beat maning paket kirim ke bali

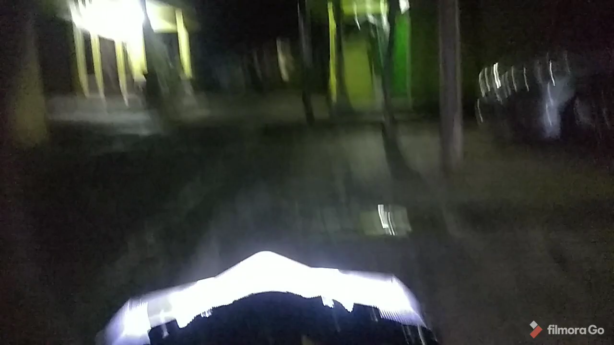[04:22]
Testing lampu dekat Ini untuk lampu dekat Untuk lampu jauhnya ini Ini kurang maju ya Karena cahayanya ngebentur ini Sepertinya ngebentur
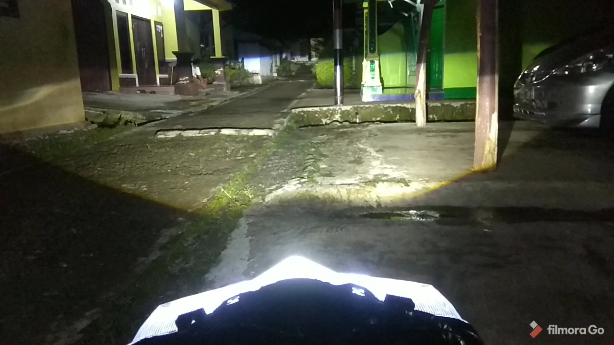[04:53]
Ini ke depan ya guys Jadi Tapi segini cukup Sekarang Kita testing untuk leveling ya Kita pencet Turun Kita naikkan Masih bisa naik ya